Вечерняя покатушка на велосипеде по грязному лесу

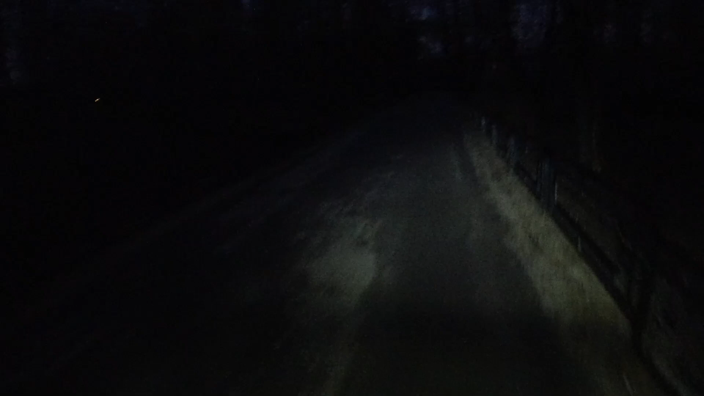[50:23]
хорошо, второе дыхание открылось. Так, направо проезда нет. Сейчас вернемся. даже скоростной участок. Ничего себе. Надеюсь, меня слышно.
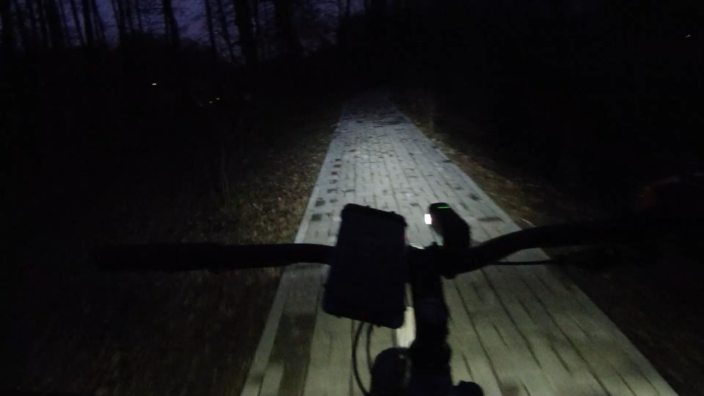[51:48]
Такое ощущение, что здесь тупик какой-то. Да, так и есть. Ну ладно, не проблема. Сейчас спустимся. Про то же хреново видно. Главное смотреть на велосипедистов, которые без фонарика ездят, потому что их вообще никогда не видно. Здесь страна, кстати, на этой стороне фонарей не сделали, а на той стороне сделали.